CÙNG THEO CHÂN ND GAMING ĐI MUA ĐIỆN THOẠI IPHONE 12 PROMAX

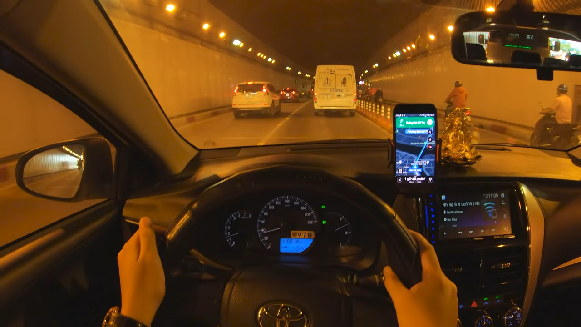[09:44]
Vô hầm rồi cái bắt đầu nó bà chị Google báo liền, mà báo nhỏ xíu mà không nghe được cái gì hết trơn á.
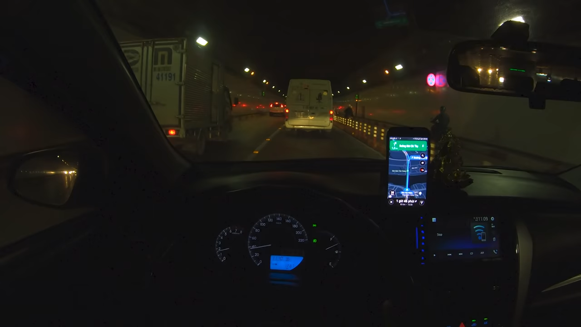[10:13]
Lần đầu đi hầm Thủ Thiêm mà ngồi ở vị trí bên trong một chiếc xe ô tô, cũng như là đi ở cái len ô tô. Bình thường hầm Thủ Thiêm mình cũng đi cũng nhiều nhiều rồi, mà toàn là đi xe máy không à.
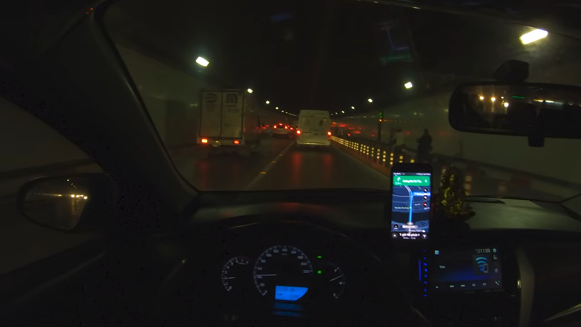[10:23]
Đường đây hơi dằn ha, thấy cái xe nó cũng hơi lắc lắc, hơi đảo đảo nhiều.